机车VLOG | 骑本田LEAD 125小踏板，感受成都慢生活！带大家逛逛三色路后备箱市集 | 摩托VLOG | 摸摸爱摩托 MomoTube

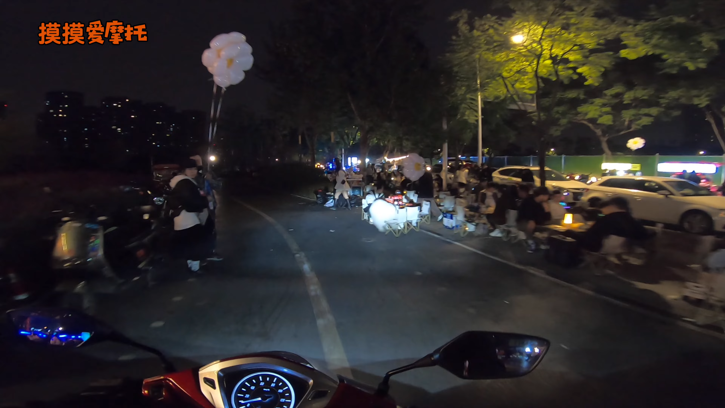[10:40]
这个灯关感觉还行现在是近关远关
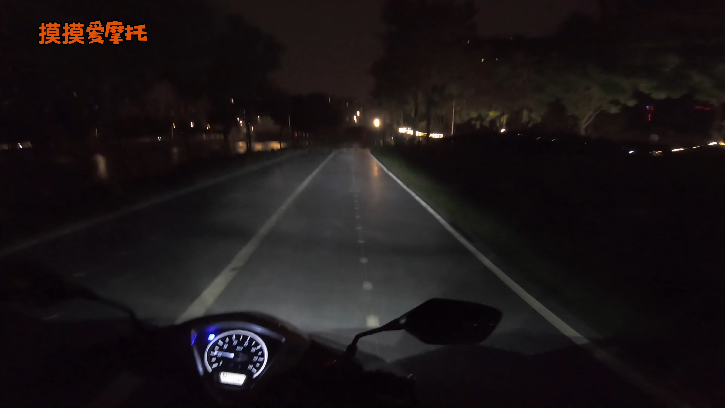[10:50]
前面就是三环路从这里掉头从这里下去吧
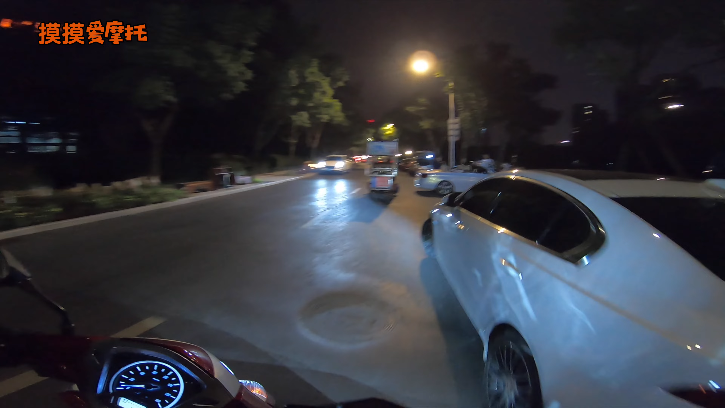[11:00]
哎 青蛙来了这个行李箱嗨
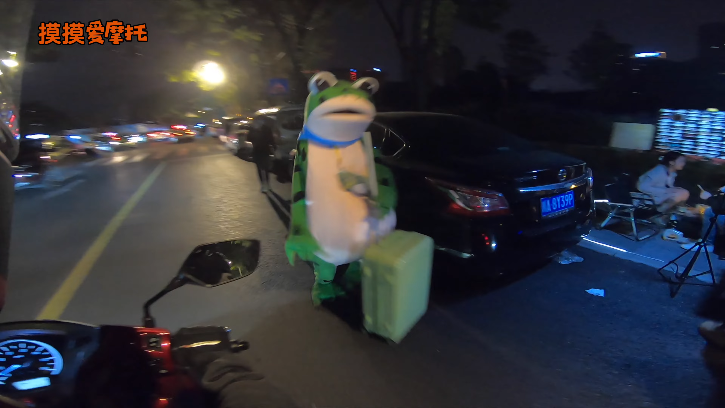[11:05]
他们白天哈就是把车停在路边的然后
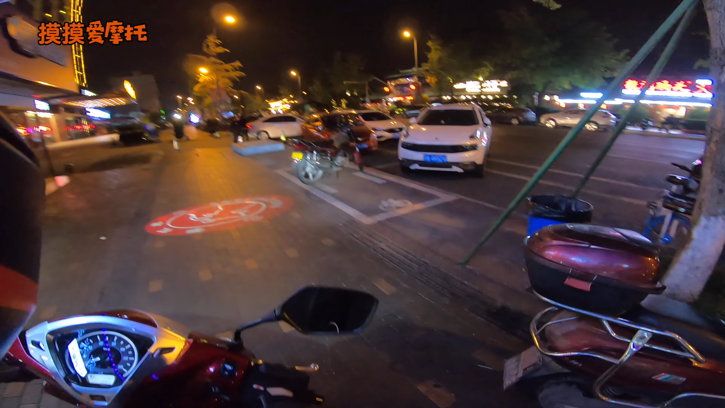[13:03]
这中间这一家我右手边这个家是后来开的这里24小时营业的这边是以前的一样好多羊肉